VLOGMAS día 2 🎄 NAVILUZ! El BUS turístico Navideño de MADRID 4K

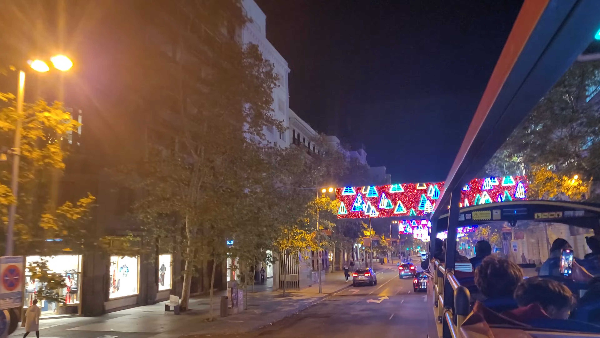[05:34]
llevaremos más o menos unos 10 minutos de recorrido verdad sí y te digo que doblamos doblamos y está todo así por eso es que como decían es que estoy
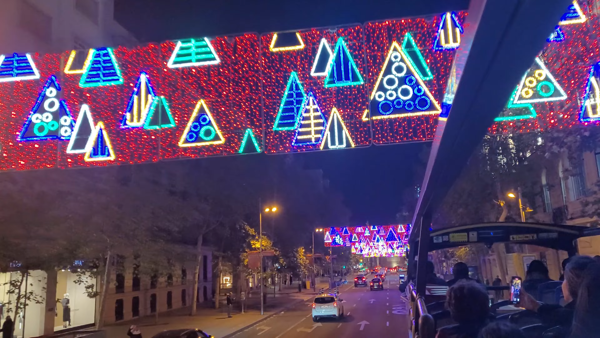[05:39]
seleccionando imágenes así está la ciudad estamos ahora chicos en calle de serrano muy top es esta zona
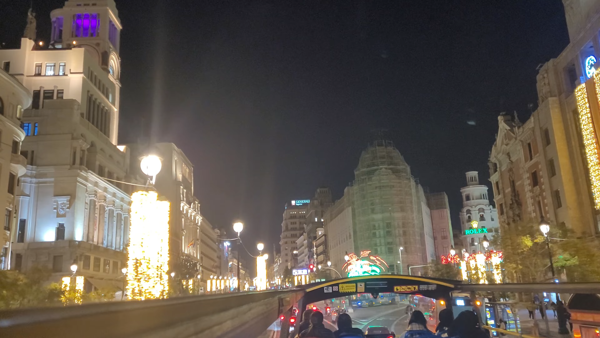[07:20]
ciudad porque a ver chicos contarles madrid las fachadas de los edificios creo que por todas las zonas que nosotros anduvimos es hermosa es hermosa la ciudad súper bien cuidada limpia a pesar de
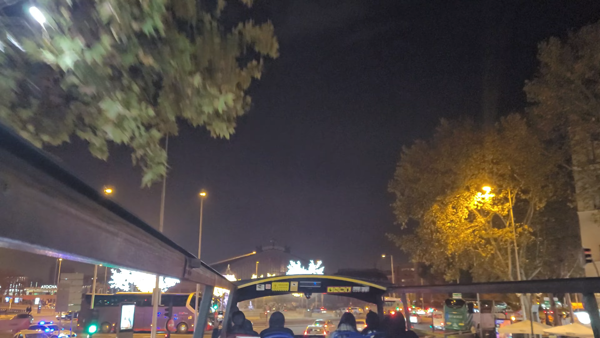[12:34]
chicos si no me equivoco si no no me equivoco cerca de Atocha decía yo estamos y allá se ve Atocha